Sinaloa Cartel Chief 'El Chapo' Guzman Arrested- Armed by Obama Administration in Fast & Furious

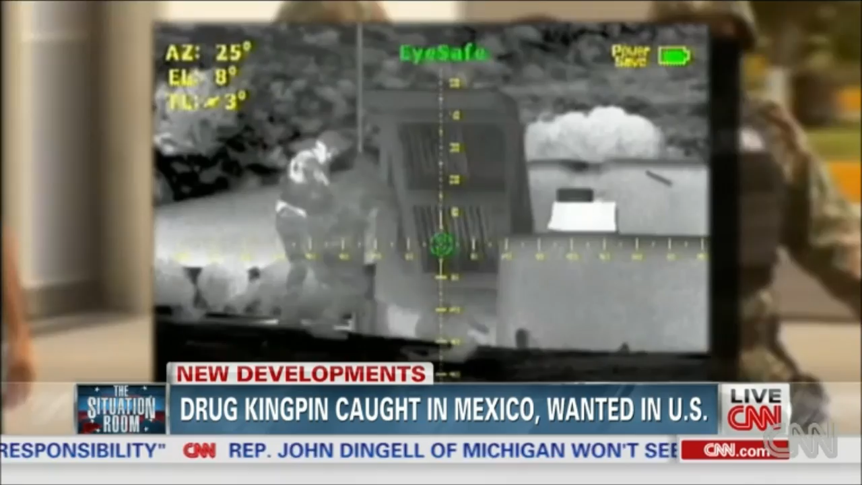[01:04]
and body heat scanners to detect their positions. They say Guzman's two-year-old twin daughters were also in the apartment.